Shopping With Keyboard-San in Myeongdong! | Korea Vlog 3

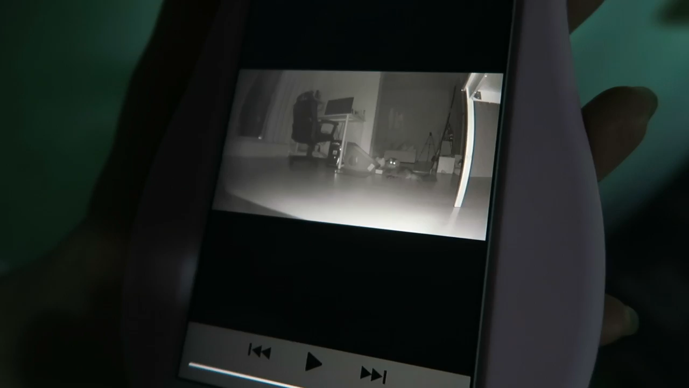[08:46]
The camera has night vision. It's so awesome.
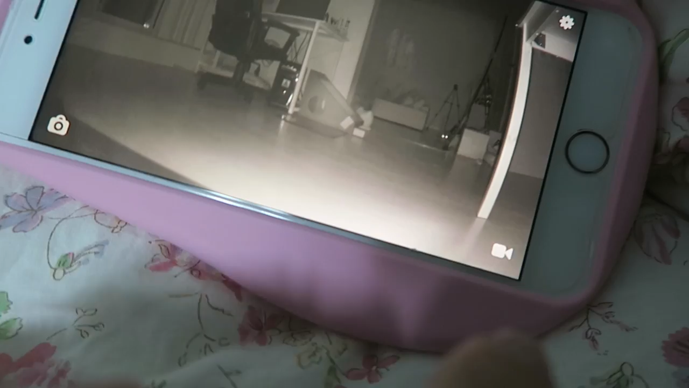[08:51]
We're back home now and just getting ready to go to bed. It looks like, I think that's Luna. Luna's in the view of the camera right now.
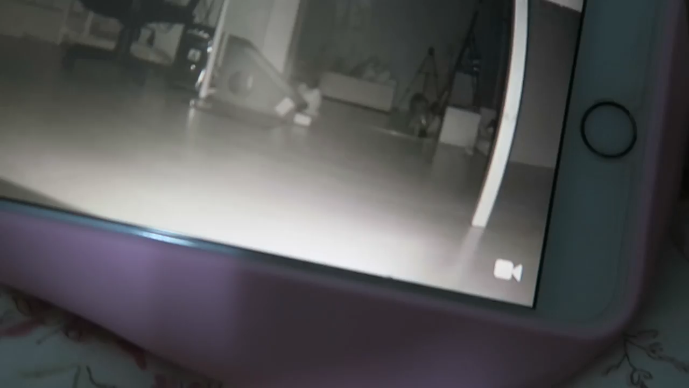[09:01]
Let's see if we can get her to come up. Luna!
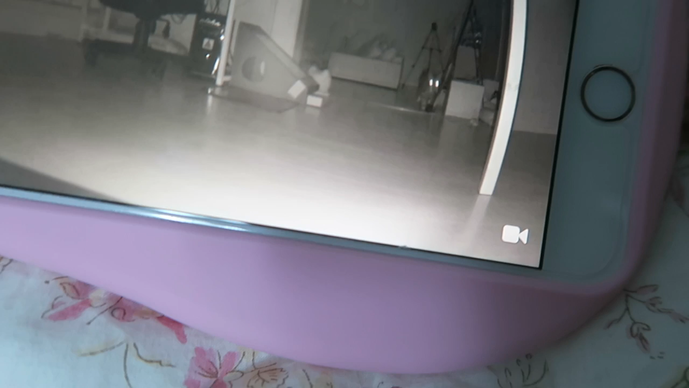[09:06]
Luna! Come here! Here!
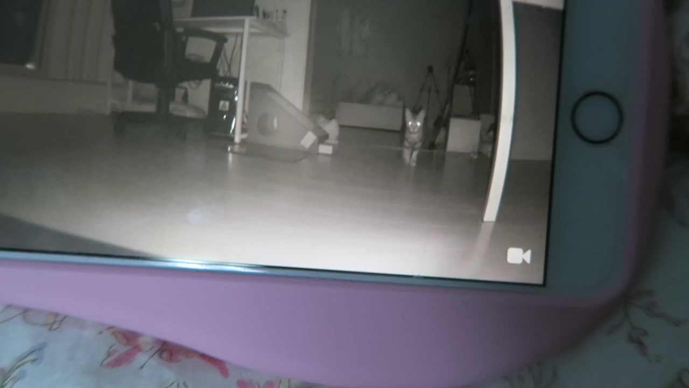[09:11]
Good girl! Good girl! Luna, good girl! Good girl!
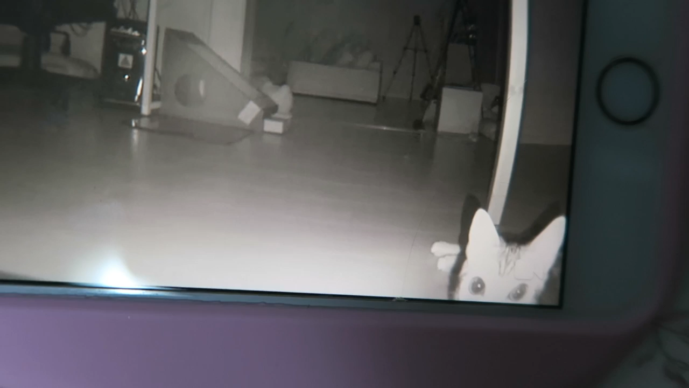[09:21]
She lay down in front of the camera. Oh, Mauro! Oh! Come here! How's it going?
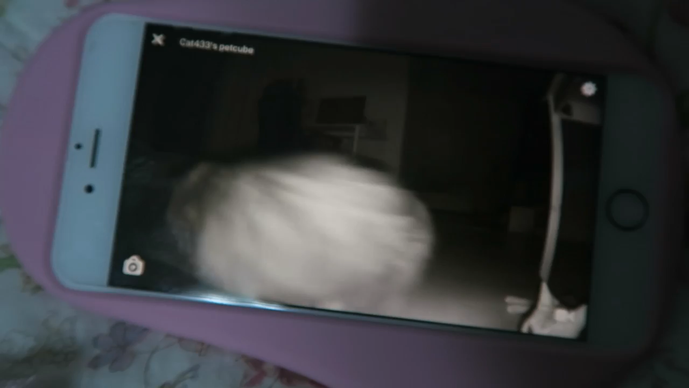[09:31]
How's it going? Isn't this camera great?
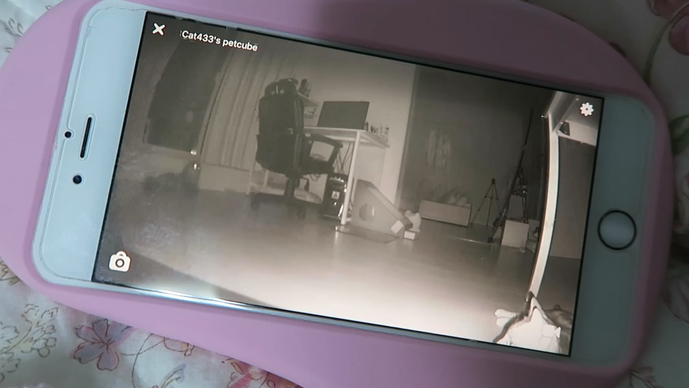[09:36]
The room is pitch black and you can really see them well.